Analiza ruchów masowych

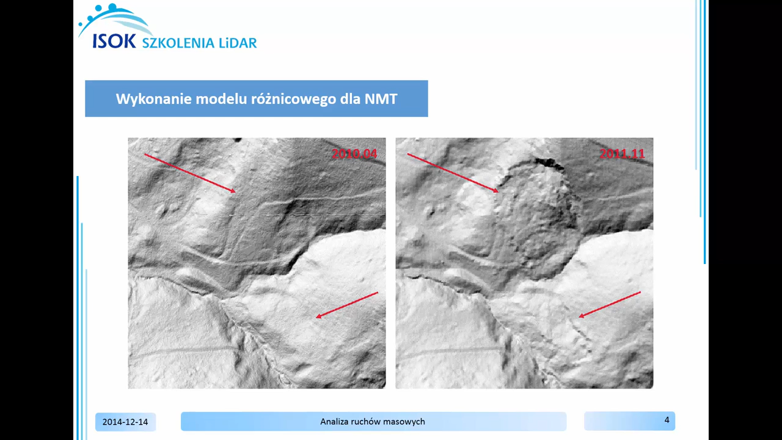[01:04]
W pierwszych krokach wykonacie Państwo model różnicowy odejmując od siebie wartości wysokości po zdarzeniu
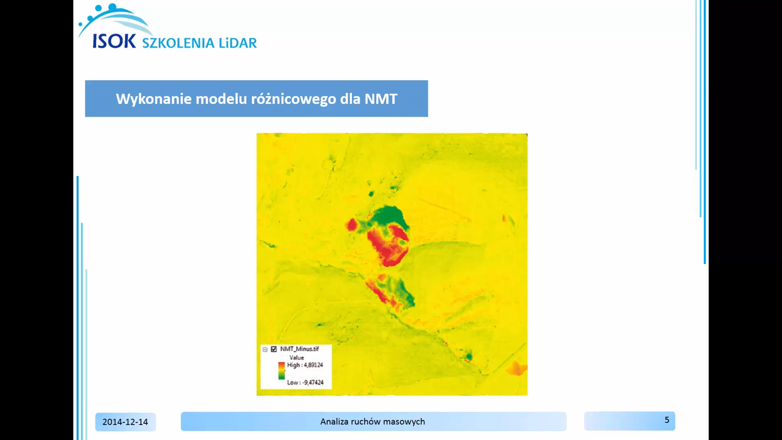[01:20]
od wartości numerycznego modelu terenu przed wystąpieniem zjawiska masowego. Finalnie porównacie Państwo zmiany na analizowanym obszarze poprzez zdefiniowanie przemieszczeń mas ziemnych i obliczenie objętości.
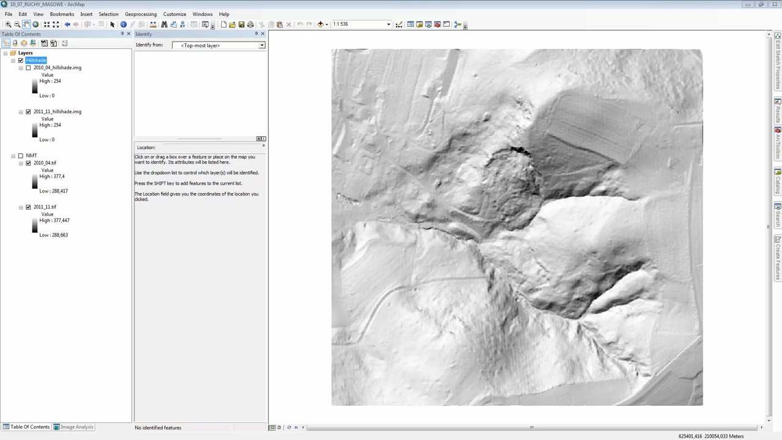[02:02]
Dopiero w 2011 roku zidentyfikowano na tym obszarze osuwisko. Niniejsze osuwisko będzie obszarem analizy ruchów masowych. Bazując na numerycznym modelu terenu z roku 2010 oraz z roku 2011 zostanie wykonany różnicowy model numerycznego modelu terenu.
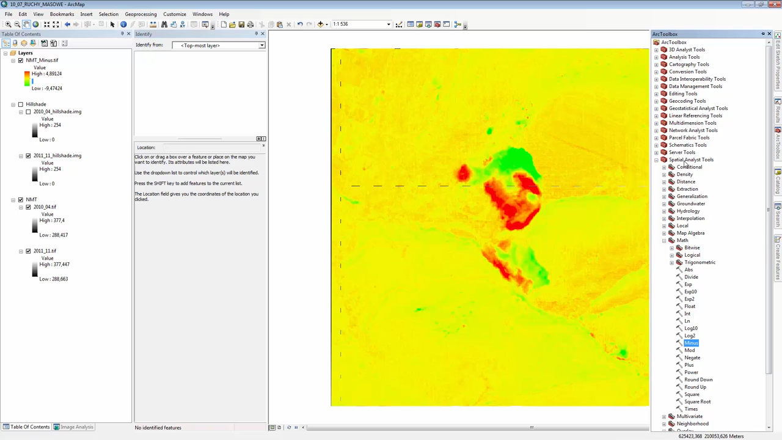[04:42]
wysokościowych skorzystaj z funkcji Set0 Funkcja ta dostępna jest w Arctoolboxie W narzędziach Spatial Analyze Tools W grupie narzędzi Conditional Ruchom narzędzie Set0 Jako raster warunkowy wybierz NMT- Natomiast wpisz warunek, który będzie zawierał wartości
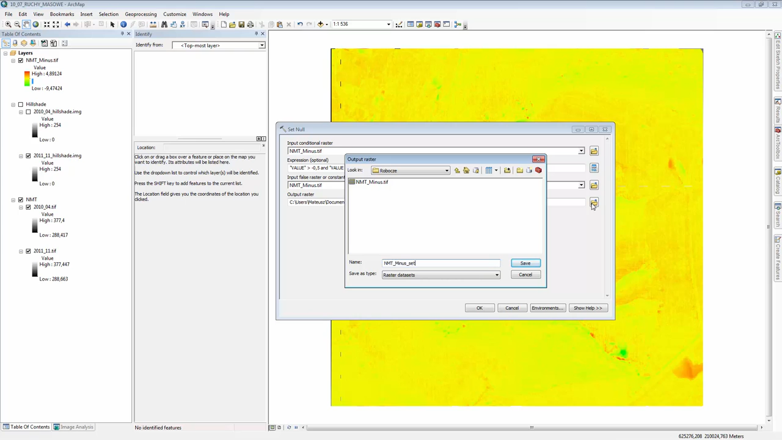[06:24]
Nazywając NMT-set0.tif Przyciśnij Save I wykonaj zadanie Aby wykonać obrys dla obszarów objętych ruchami masowymi Zamknij funkcję Set0 poprzez przycisk Close I wejdź do zakładki Spatial Analyze Tools I skorzystaj z funkcji INT
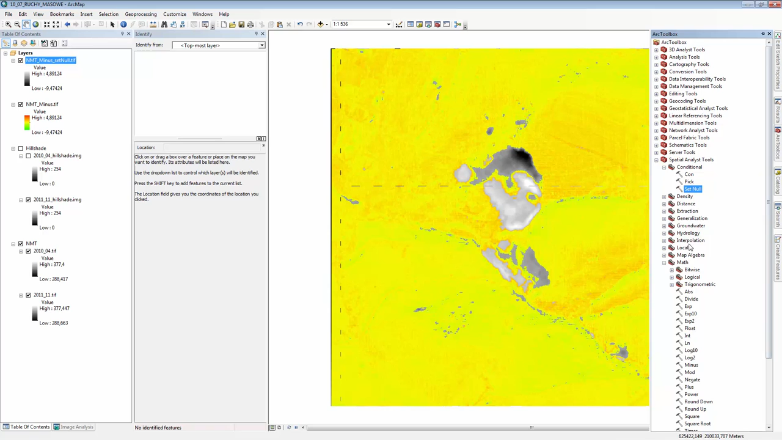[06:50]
Funkcja ta pozwala na zamianę liczb z formatu zmiennoprzecinkowego na format liczb całkowitych Ponieważ wyłącznie liczby całkowite mogą być poddane wektoryzacji
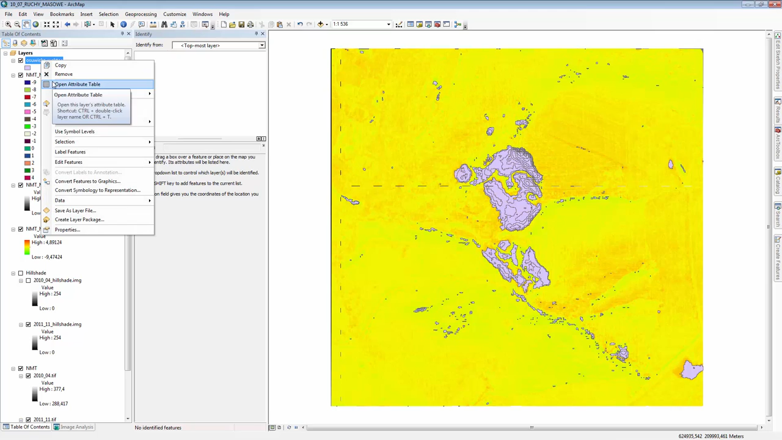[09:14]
W wyniku przetworzenia Została utworzona Wektorowa warstwa Zawierająca w tabeli atrybutów Pliki W kolumnie Grid Code Atrybuty wartości Wysokości Pochodzące z różnicowego modelu Dla numerycznego modelu pokrycia terenu Dla numerycznych modeli pokrycia terenu Z dwóch momentów czasowych
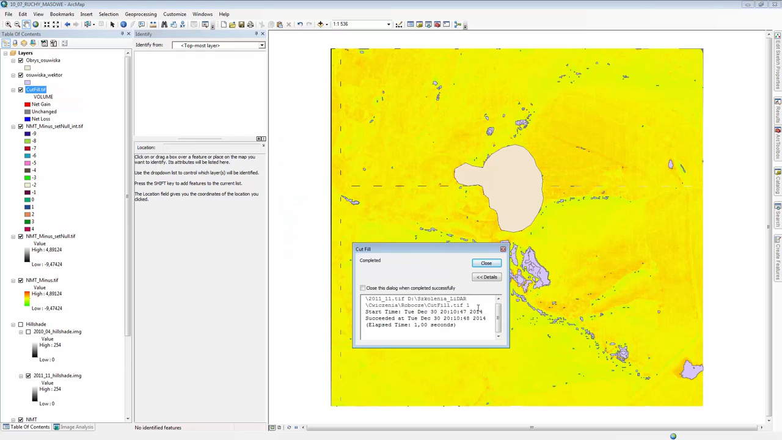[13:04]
Po wykonaniu zadania Raster cut fill Dostępny jest w aplikacji Kolor czerwony Oznacza obszary Gdzie przybyło materiału Kolor szary Obszary Gdzie nie zaszły żadne zmiany Natomiast Kolor niebieski To obszary Gdzie spotkasz się z ubytkiem mas ziemnych